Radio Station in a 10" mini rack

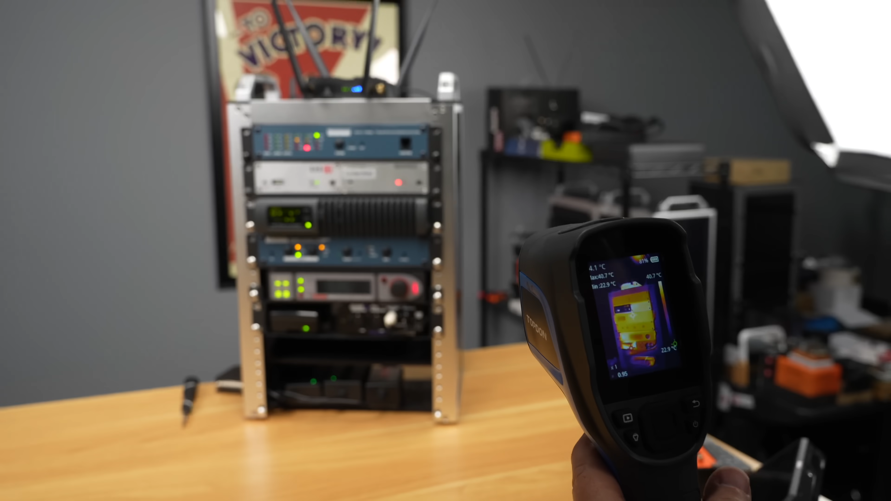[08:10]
So we got the, we got the thermal camera. Yeah, if we got the thermal camera, it's always fun. I always look at stuff with thermal cameras nowadays, because you just, because you can, it's very easy.
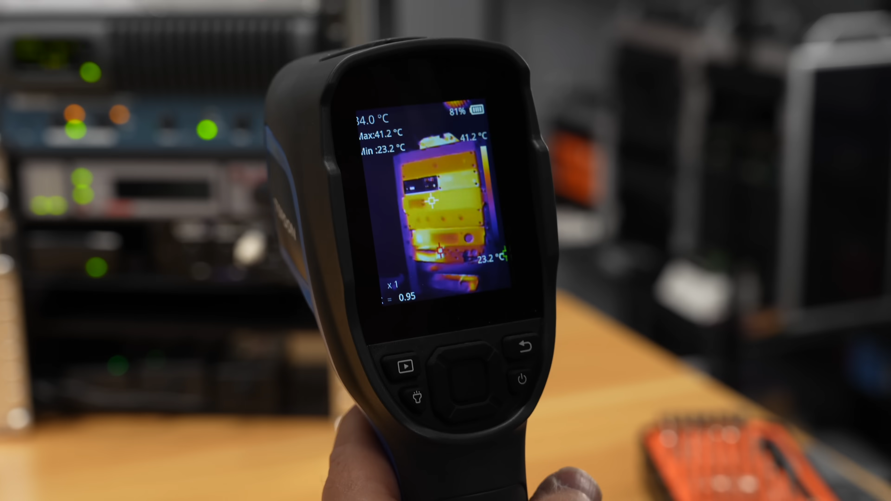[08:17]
On screen: max 41.2°C
But you can see here, the highest temperature we're seeing so far is around 42C,
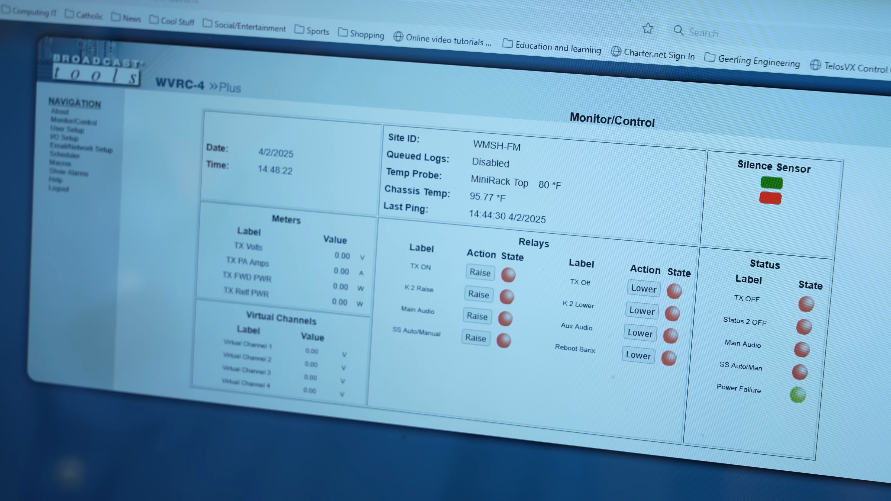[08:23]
and I can get the board temperatures off of it to compare to.
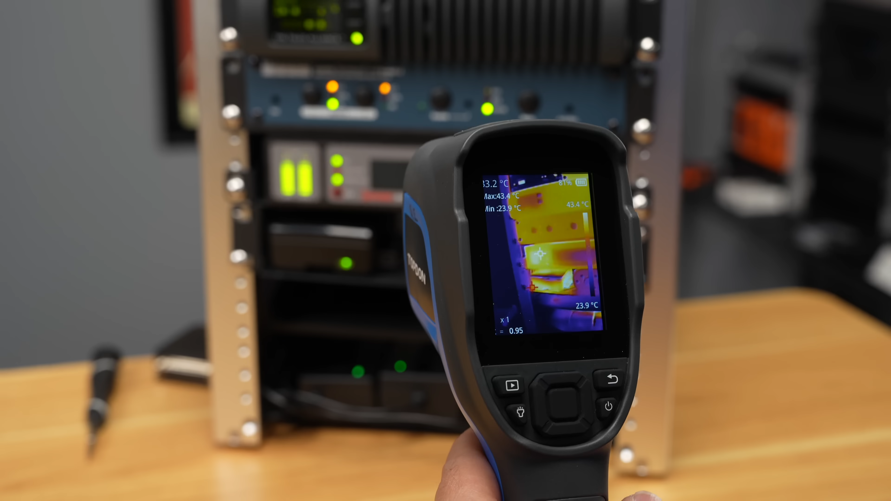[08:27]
On screen: max 43.4°C, min 23.9°C
And then you've got, you were talking about like this hole right there and where the USB thing is, you know, that's kind of funny. Yeah, like seeing inside the device.
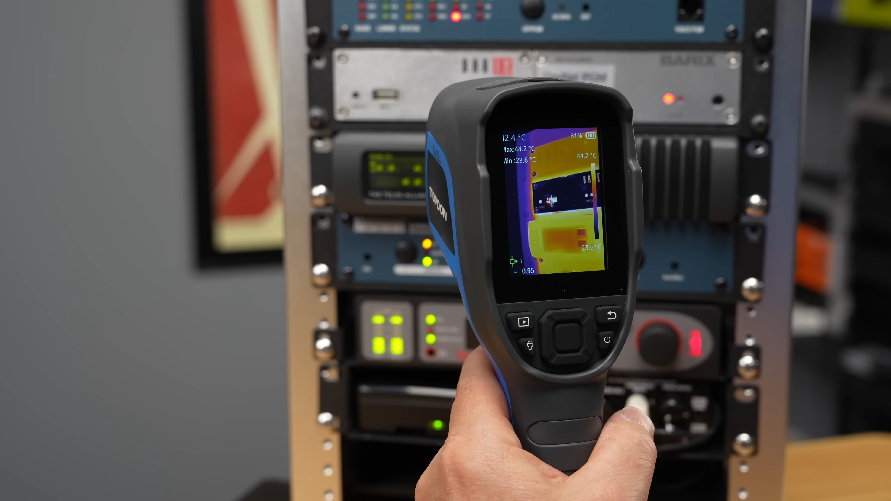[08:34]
On screen: max 44.2°C, min 23.6°C
Yeah, see it in there. And then that could be the reflectiveness because it is a silver surface, but this surface next to it is identical. Well, it looks identical. I wonder if they're using a different material.
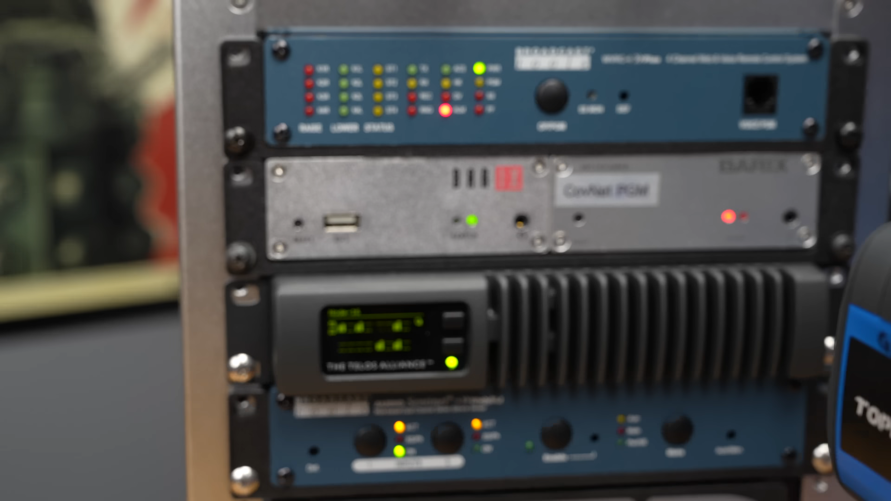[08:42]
Look at that, the two barracks boxes, you can tell they're different. Yeah. So just a fun thing that you see on thermal camera sometimes. That you don't see elsewhere.
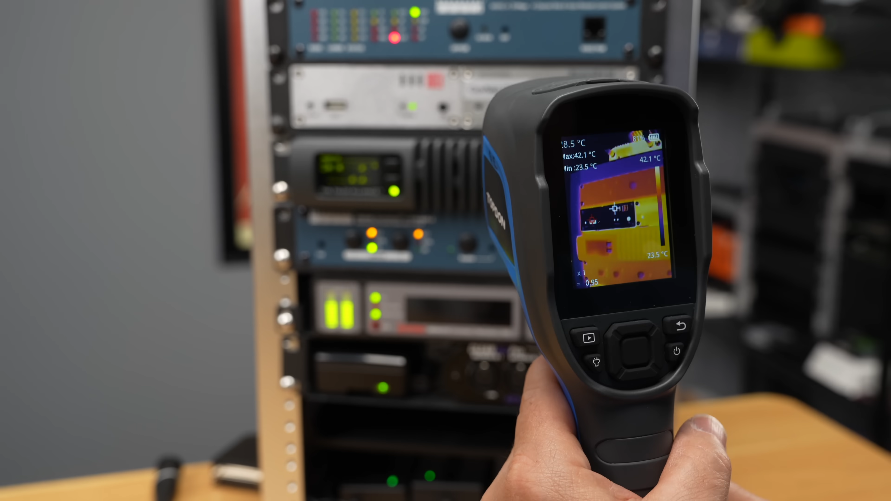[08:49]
And you can see that hot little fella there. Yeah, the cradle point's getting nice. But again, it's like, if it's 40 degrees C, this is a little warmer than like the room I use at my house.
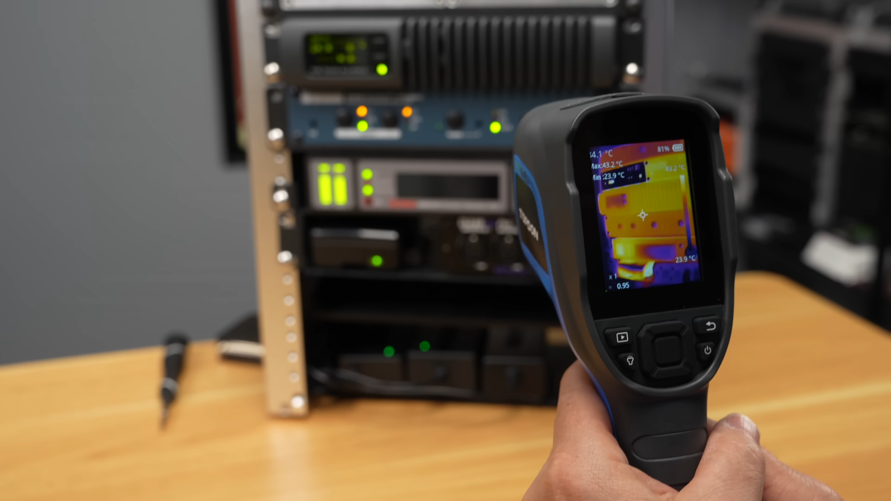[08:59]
Yeah. So yeah, you can see the, that should run cool there too. Yeah. And then around the back though, so you had a couple interesting things. I wanted to see the thermals because you have in your remote sensing capabilities up here.